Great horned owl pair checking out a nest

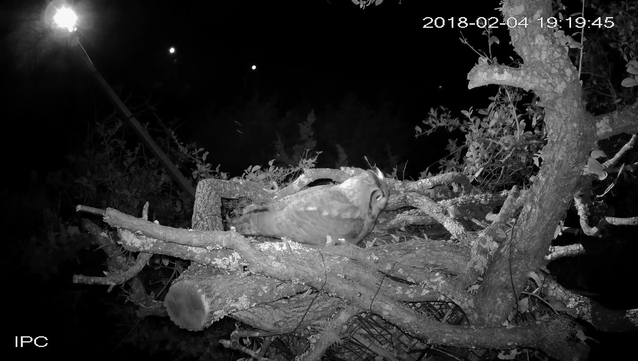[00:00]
This is a male great horned owl and a female will show up here in the video in about one minute.